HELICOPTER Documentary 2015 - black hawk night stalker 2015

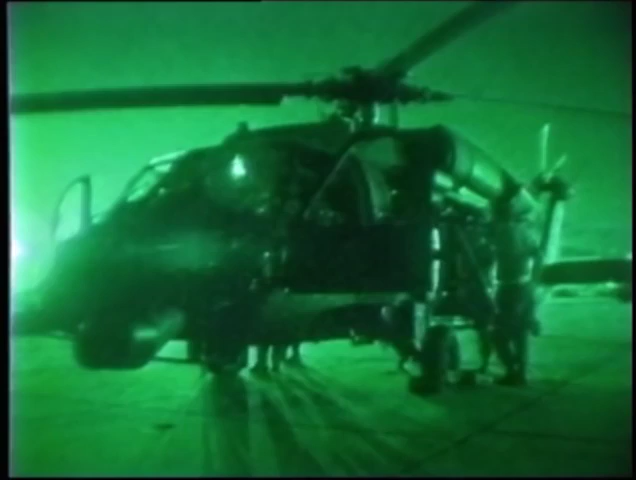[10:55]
land uh shoot all those things compounded at night you've got
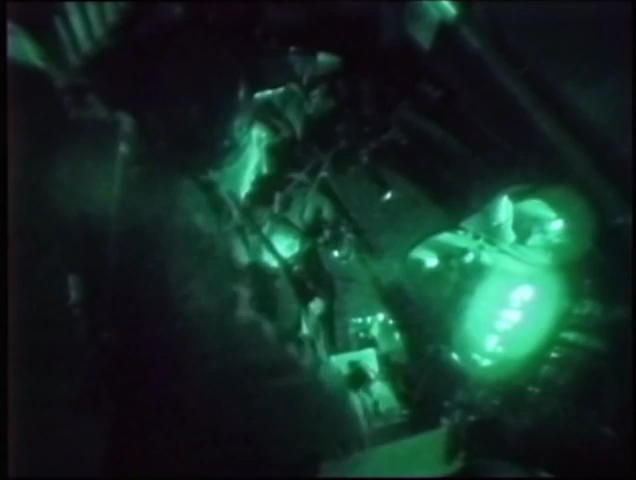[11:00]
shades of green and those shades of green are
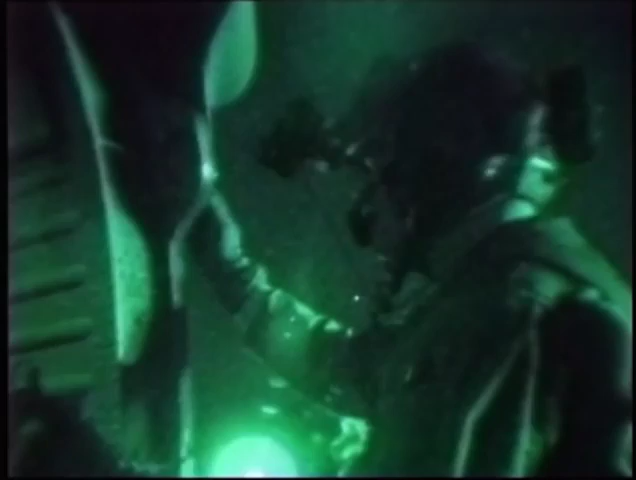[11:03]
telling you uh different things about the terrain the ground uh the water uh your speed uh your height um closure
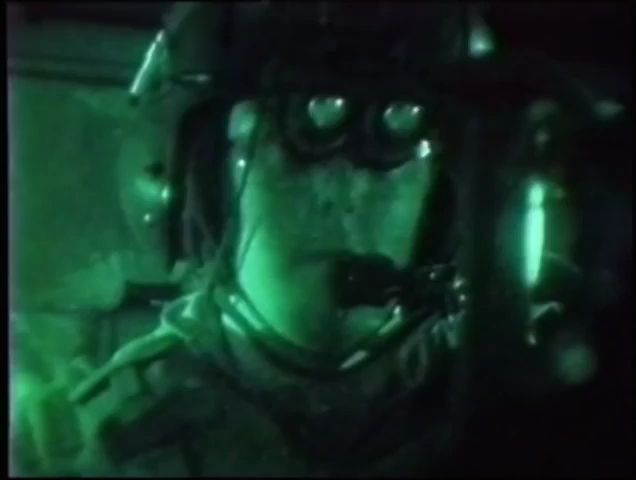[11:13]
rates angles and you have to uh fly quite a few hours to be able to read your screens or your mvgs night vision goggles and get actual feel for how they
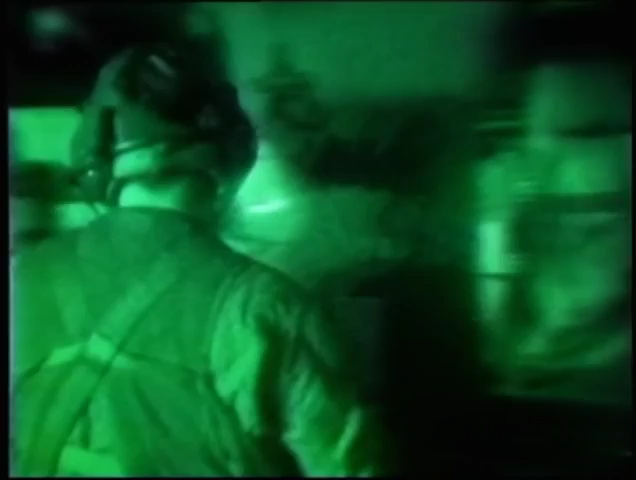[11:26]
work and what you are looking at and how that actually relates to what it is in the ground in the daytime you're
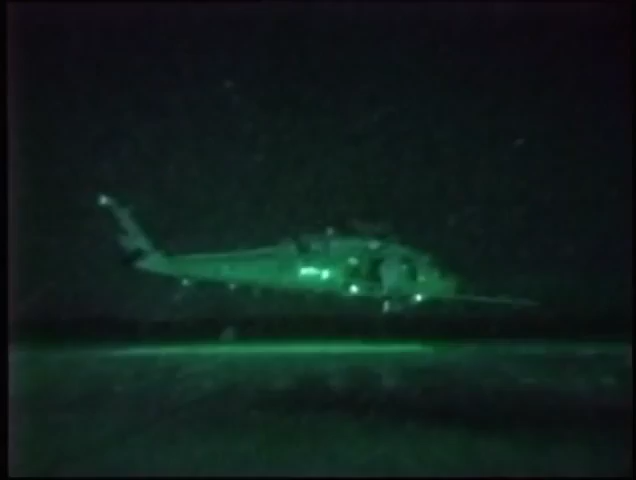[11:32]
using a combination of what you can see through the night vision goggles and then underneath the night vision goggles to whatever's around you in the cockpit because you need
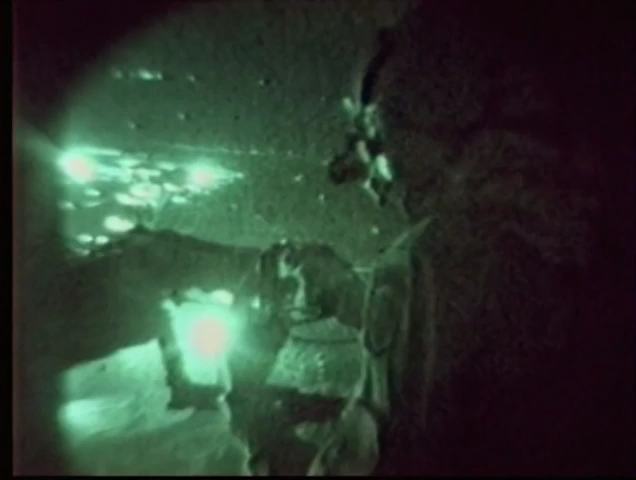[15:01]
lessons that we learned in grenado was yes we absolutely have to be able to operate these aircraft at night much more effectively we have to modify
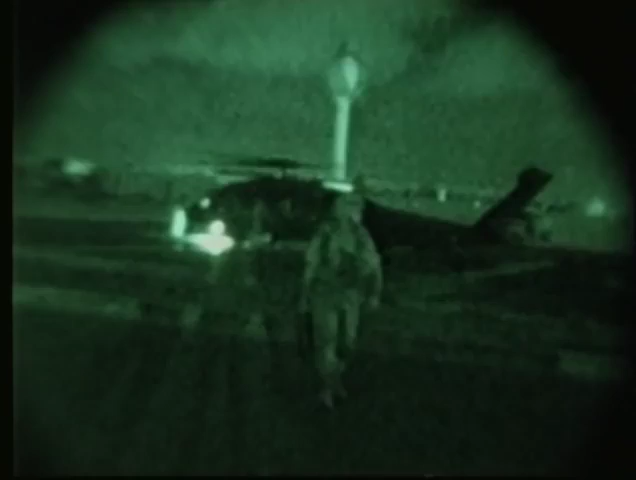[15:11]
these aircraft the cockpit lighting and we have to really embrace the whole idea of night vision goggles